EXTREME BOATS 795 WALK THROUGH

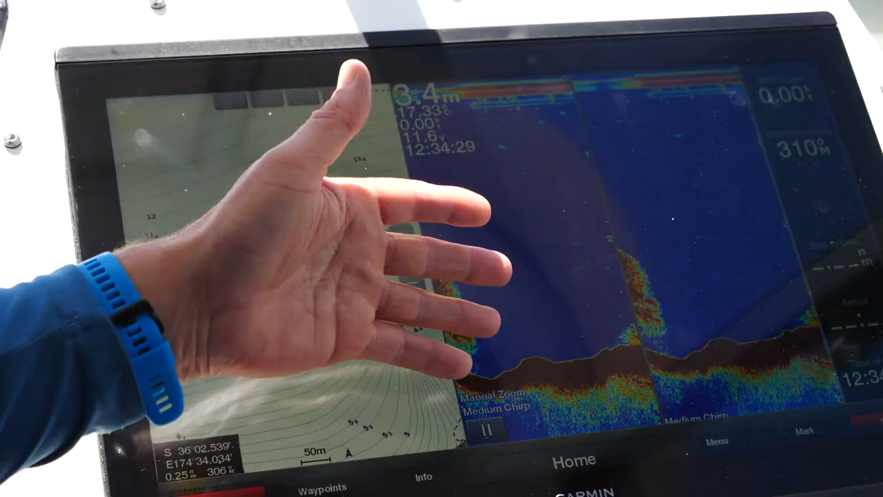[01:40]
On screen: depth 3.4 m
it's massive it's so clear we've got a two one
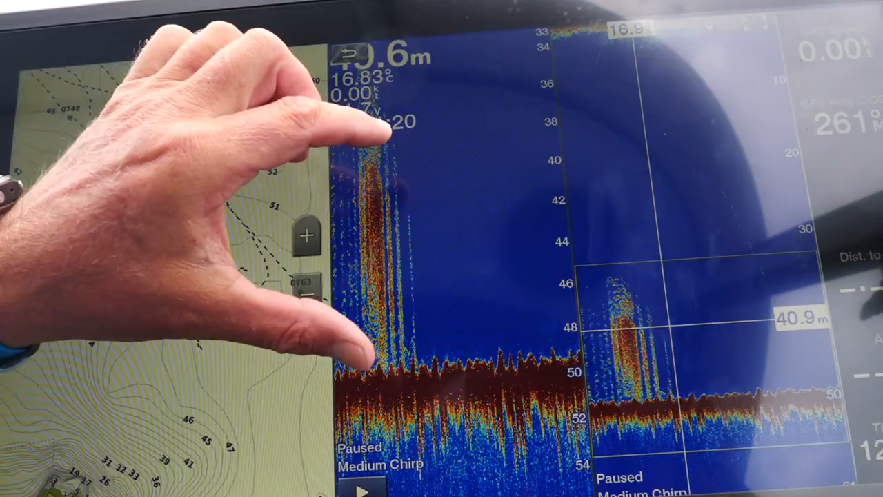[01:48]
clear picture as you can see on here we've